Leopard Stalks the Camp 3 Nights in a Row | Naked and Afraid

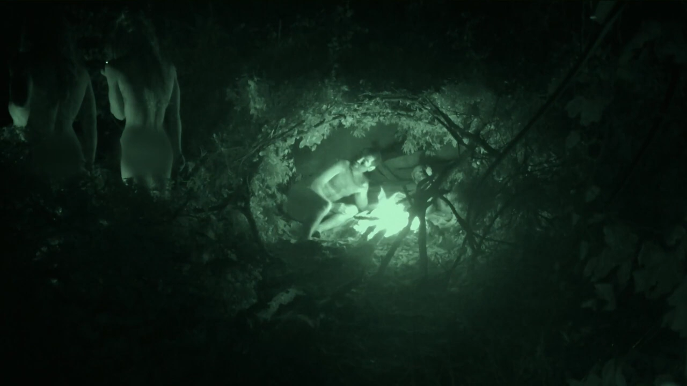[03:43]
They're really nice. On the back side? Yeah.
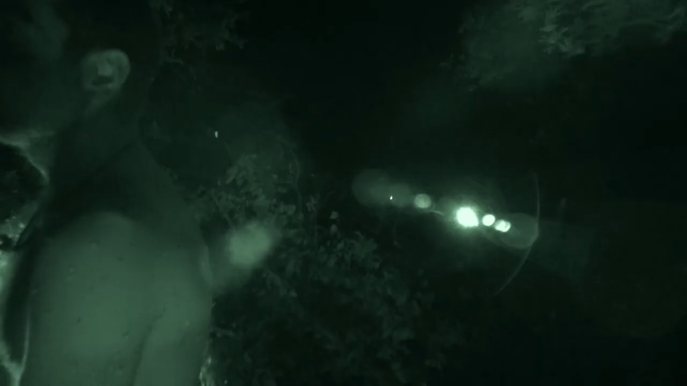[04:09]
But you don't quite catch what it was.